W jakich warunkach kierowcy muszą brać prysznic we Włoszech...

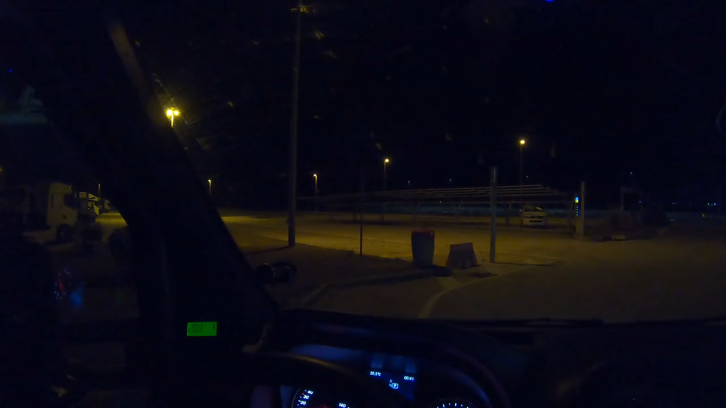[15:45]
I jedna ciężarówka stała na takim parkingu, dwie.
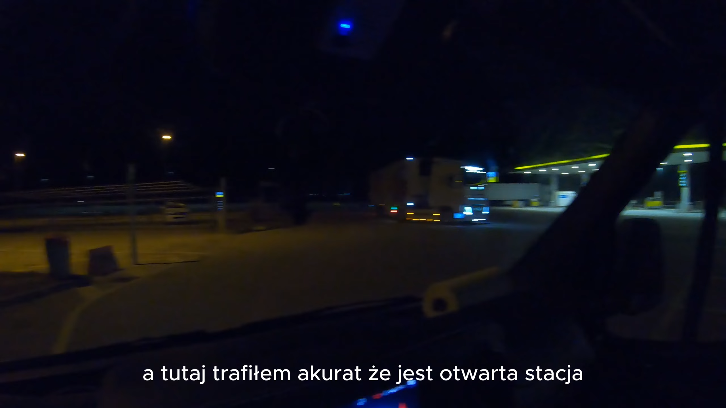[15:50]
A tutaj trafiłem akurat, że jest otwarta stacja. Przez całą noc jest autogrill tutaj.
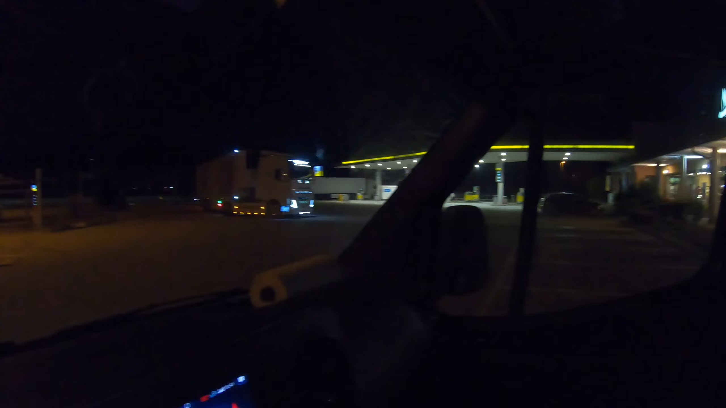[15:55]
Stoi trochę ciężarówek tam, nie wiem, czy to widać, czy to jakiś kamper na brytyjskich tablicach, tam jakaś ciężarówka, czy jakieś osobówki. Także nie będę czuł się osamotniony i powiedzmy, że będę czuł się w miarę bezpiecznie. Już nie wiem, czy tutaj można się czuć bezpiecznie, no ale dobra.